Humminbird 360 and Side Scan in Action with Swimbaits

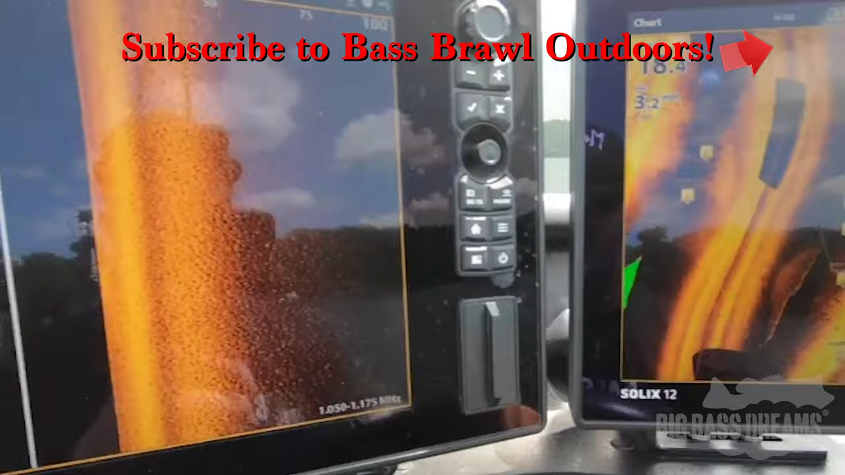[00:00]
You can see this little hump here. It's got rocks on top.
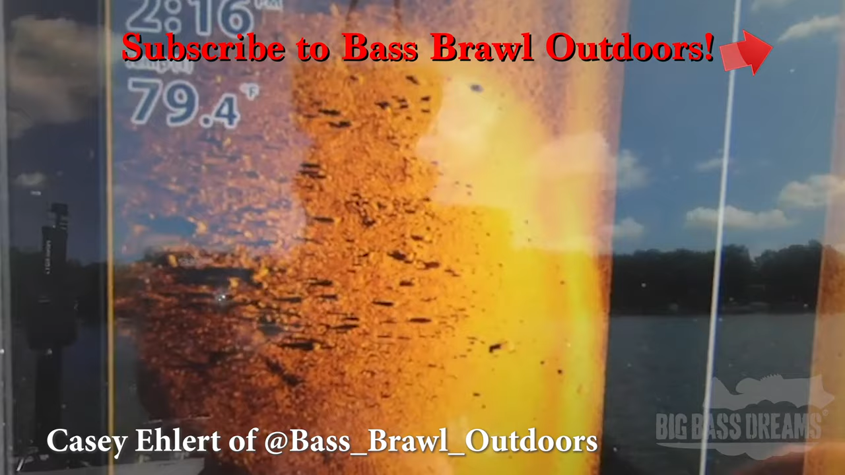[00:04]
On screen: water 79.4°F
It's absolutely perfect when you get into that mid to late